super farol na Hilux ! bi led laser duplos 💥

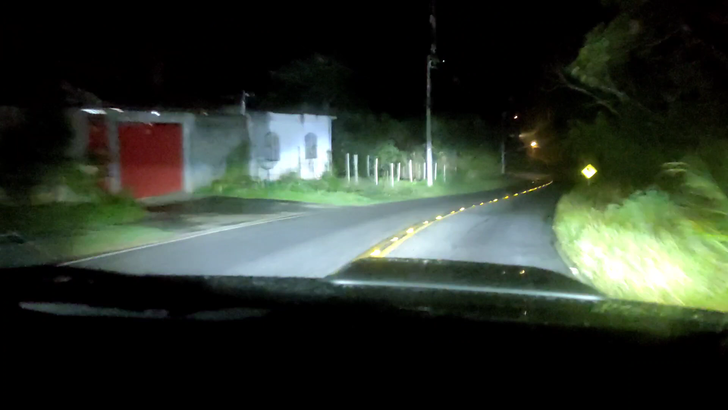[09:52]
Lembrando que a gente está num dia de chuva e muita gente tinha um preconceito com LED, que na chuva atrapalharia ali, não teria efeito nenhum de iluminação, né? E nesse caso, dá para ver bem aí que pode estar chovendo, e aí está chovendo bastante, que ele continua iluminando muito. É tão forte com o neblina acionado também, que o neblina também faz luz alta, que cria ali uma sensação muito forte de luz. E geralmente eu até desligo ali o neblina para não ter que andar com ele junto.
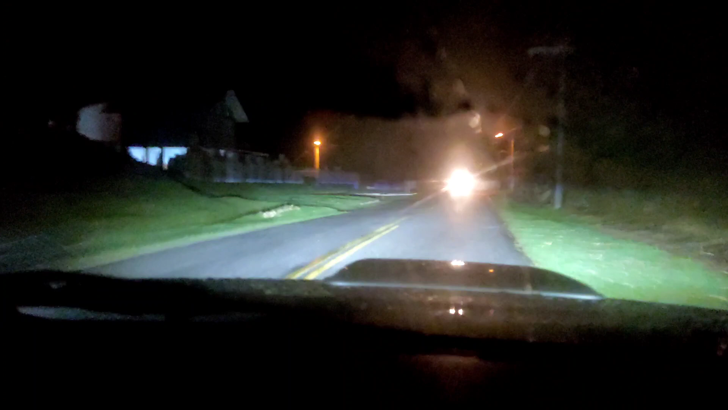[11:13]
Carro vindo em direção contrária, baixa o farol para não atrapalhar quem vem na direção oposta. O corte é bem definido, então não atrapalha. Joga a luz alta de novo. E você tem uma iluminação cabulosa. Dá para dirigir como se estivesse de dia, chovendo, sem chover. Se não tivesse chovendo, vocês têm noção como é que esse vídeo sairia com a iluminação bem melhor ali. O asfalto seco, a iluminação branca, ela sobressai até um pouco mais.